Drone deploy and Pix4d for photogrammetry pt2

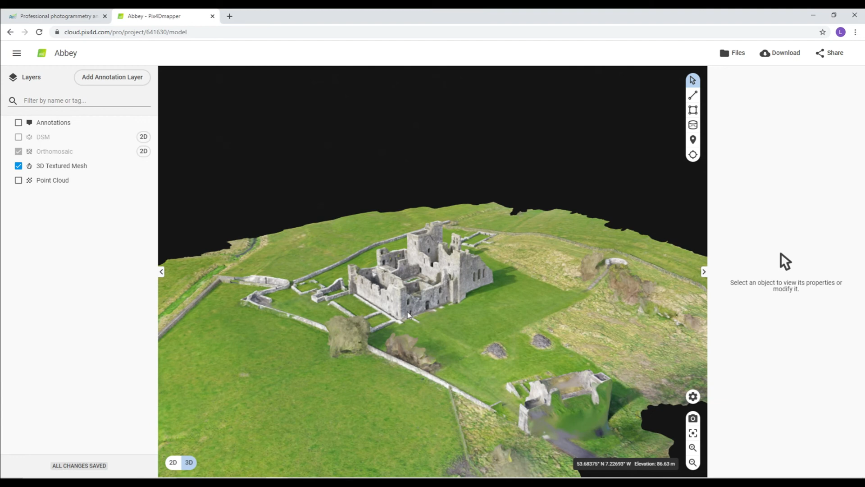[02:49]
As you can see, this model turned out ridiculously well. I tried this same model on Agisoft and it didn't work. The windows failed to load. It just left random holes in the walls. As you can see here, if we move the model, you can see actually through the windows. Really impressed with Pix4D.
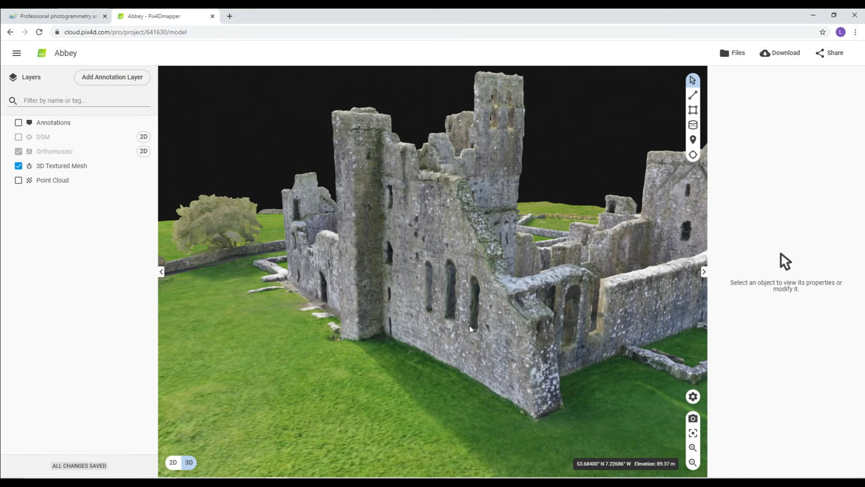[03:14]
Highly recommend it to anyone. Even the windows in the Bell Tower, which are quite small, they're see-through also.
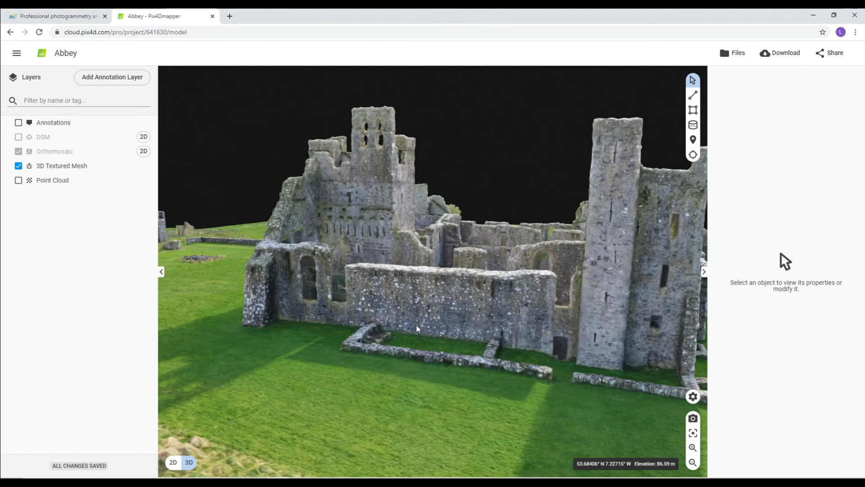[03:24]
The detail's incredible.
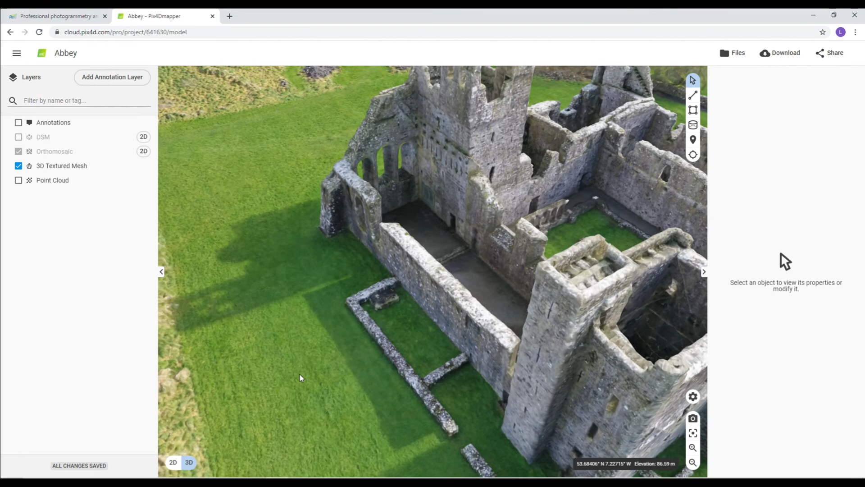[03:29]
You can see down in the courtyard, it's wee arches, it has managed to create those also.